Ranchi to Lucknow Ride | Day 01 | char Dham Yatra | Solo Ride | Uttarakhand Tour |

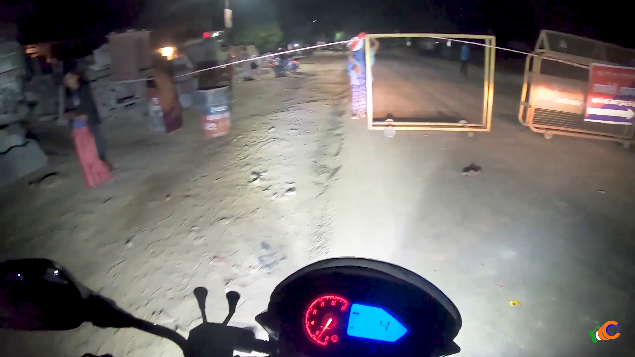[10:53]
आगे पूल टूटा हुआ है क्या अच्छा तलाप वाला रास्ता की तर जो तलाप से जाते हैं